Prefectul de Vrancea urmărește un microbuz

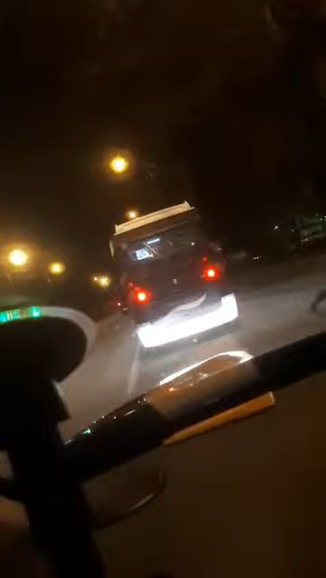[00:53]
Am întâlnit acest autobuz în centru la ceasul rău. Am pornit în urma lui, a ajuns la obor, de la obor a ajuns la spital. Iată, acum suntem la liceul Cuza
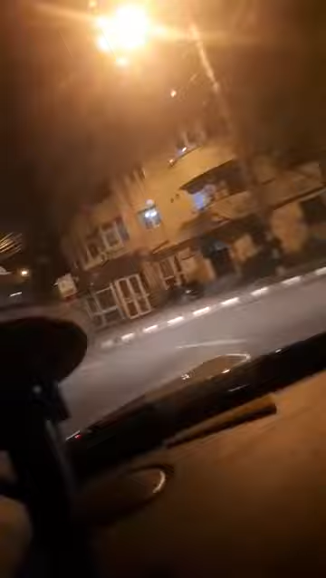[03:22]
Continuăm traseul, mergem către Kaufland. Să schimbăm dreapta de viteză pentru că mergem cu 70 km la oră.
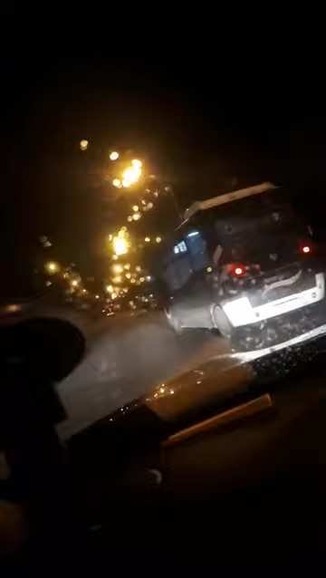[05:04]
Continuăm traseul, n-am înțeles de ce a oprit, nici n-a urcat, nici n-a coborât cineva.
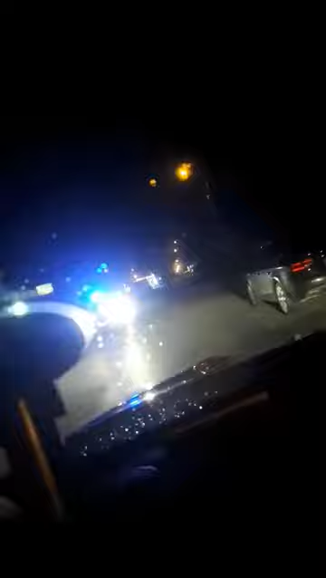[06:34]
Iată că întâlnim și o patrulă de poliție care, așa cum s-a dispus, circulă cu semnalele luminoase pornite pentru atenționare și pentru a avertiza populația că în aceste momente dificile și de risc prin expunere în stradă, este bine să stăm în casă.